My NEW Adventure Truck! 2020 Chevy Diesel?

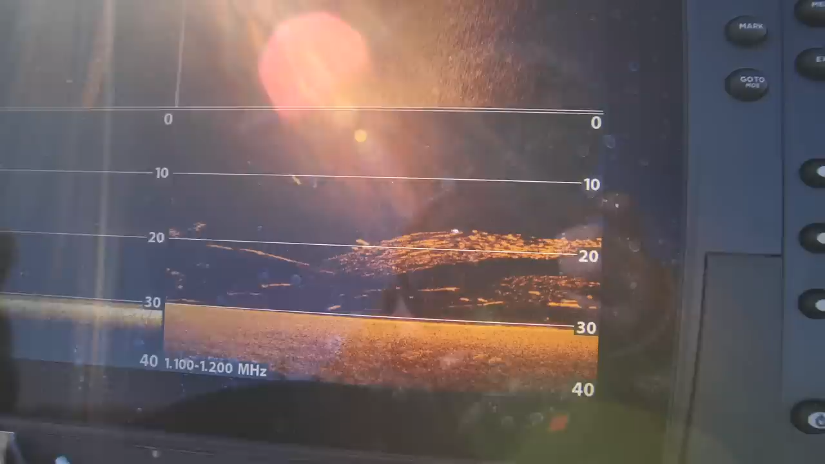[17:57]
the new silver bullet and uh we've come across a lot of bait and we did find
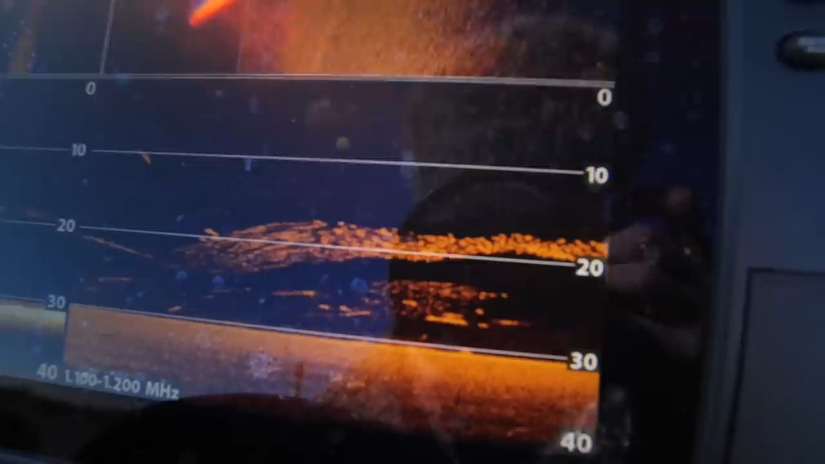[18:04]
some fish that are underneath in the deeps they're like 25 26 foot down
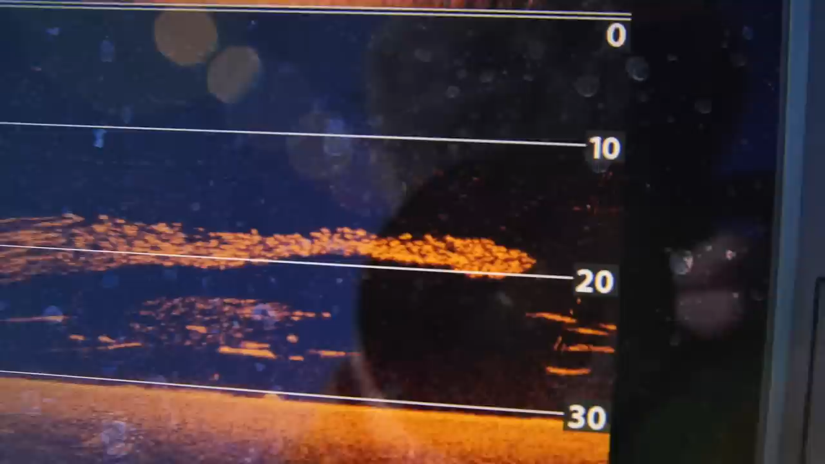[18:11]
look at them right there sitting below that bait oh yeah
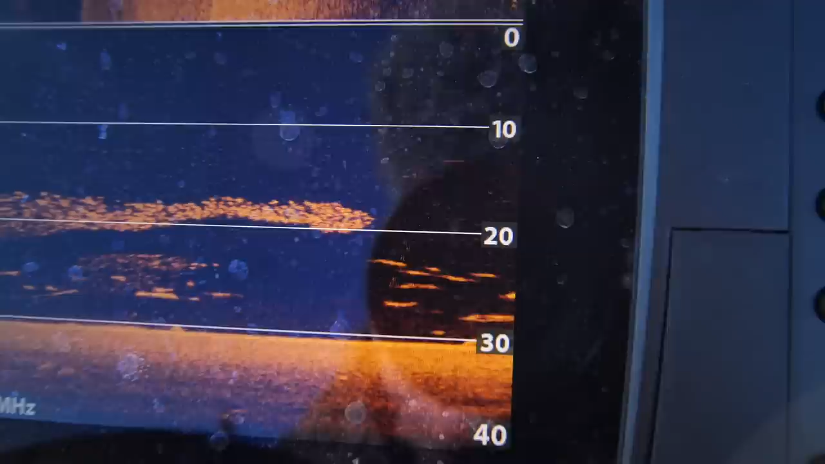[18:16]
oh yes look at that man that's nice oh we're going to get one bigger
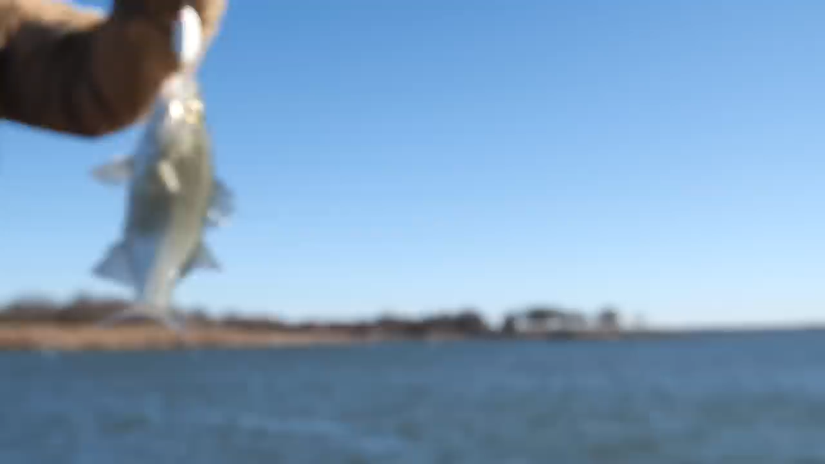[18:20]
now nothing wrong nothing wrong with that one hey
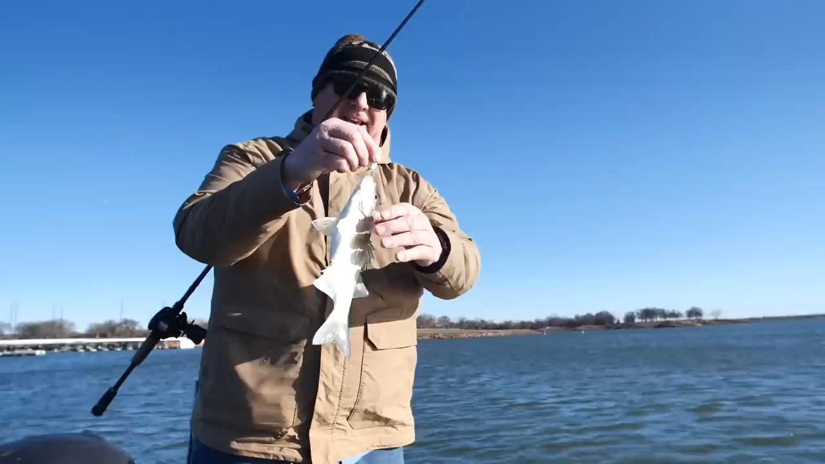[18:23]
i fished this spot eight hours i didn't catch a dang fish well come out here with you and i catch one like the third cast spot within the spot
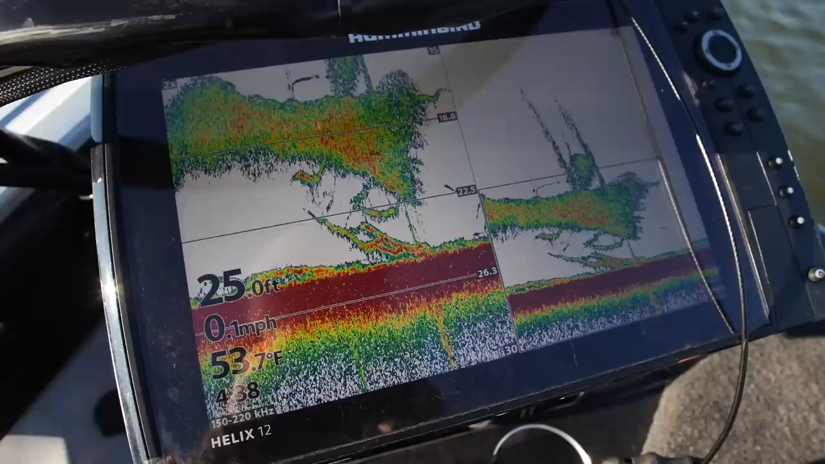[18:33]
On screen: depth 25.0 ft, water 53.7°F, speed 0.1 mph
there we got our shad and we got our customers right there that is just amazing you can see this kind of stuff that's just
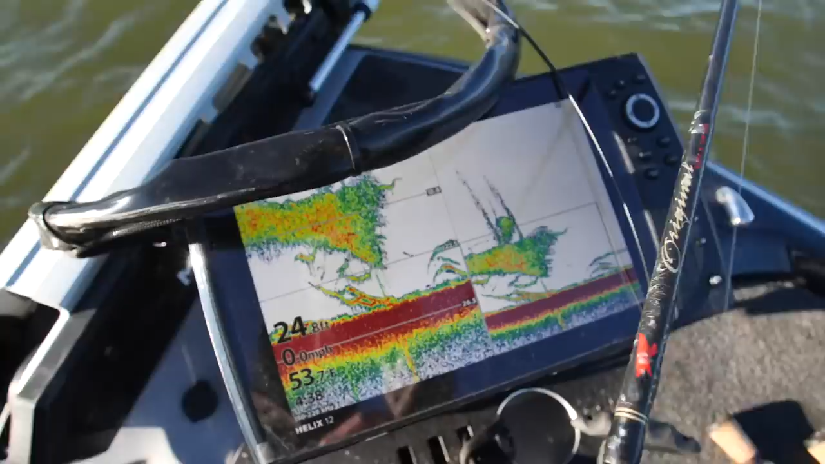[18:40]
On screen: speed 0.0 mph
on the the 2d let me switch over i haven't really showed this that much
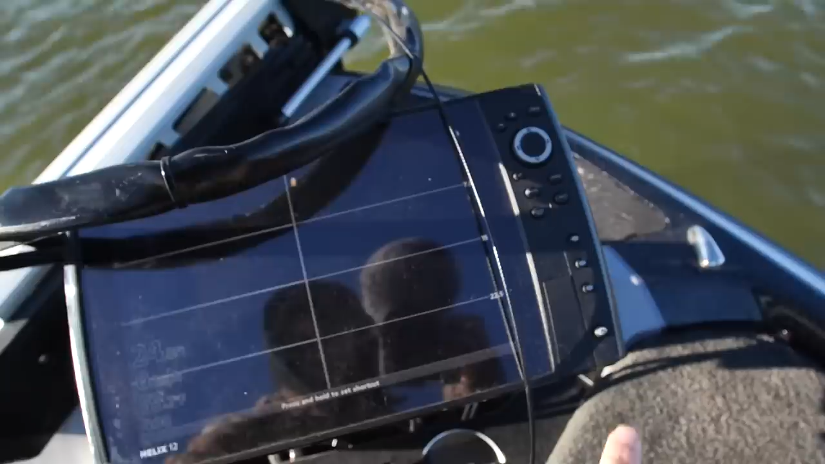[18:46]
but that's what it looks like in in the mega
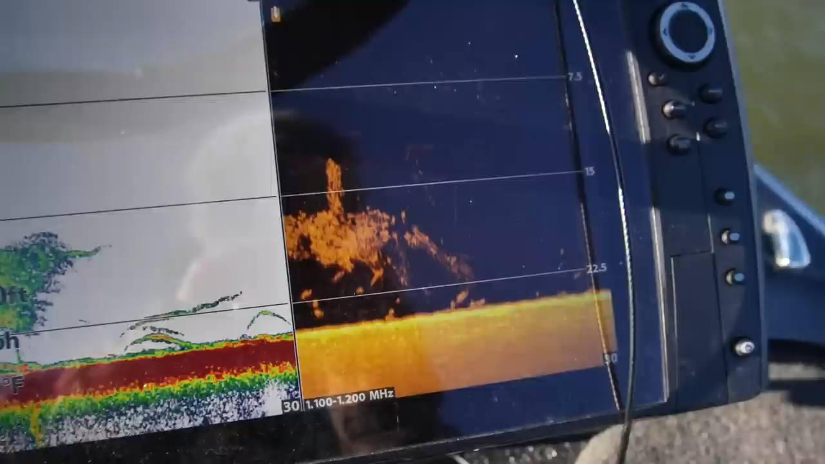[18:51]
the mega imaging you can make out the individual things but when i'm like vertical jigging i kind of like to use the the 2d
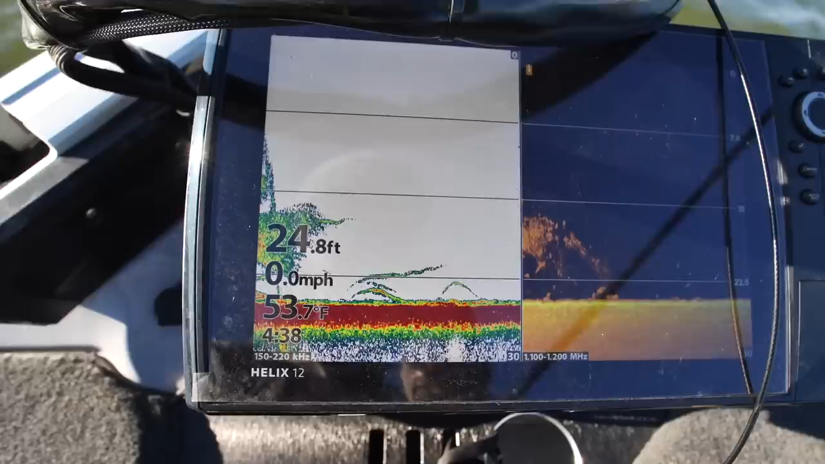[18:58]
On screen: depth 24.8 ft, water 53.7°F, speed 0.0 mph
lfd bringing in the hammer yes he's ready for the pan we have found the megawatt concentration